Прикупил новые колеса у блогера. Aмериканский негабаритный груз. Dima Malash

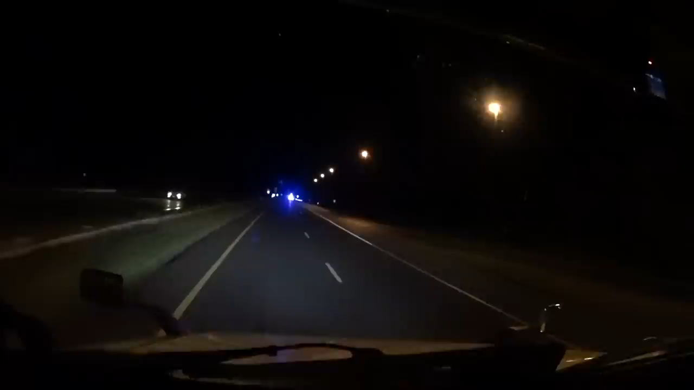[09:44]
Но это капец. Что было, и мент ему сказал остановиться там на... где дорога. Короче, ремонт дороги, да? Чувак не остановился и убегает от мента. Смотрите, капец. Офигеть. Сейчас посмотрим. пробегает или остановился. Не, остановился, остановился. О, это, конечно, жесть. Я еще отстал от него так серьезно, чтобы не врезаться.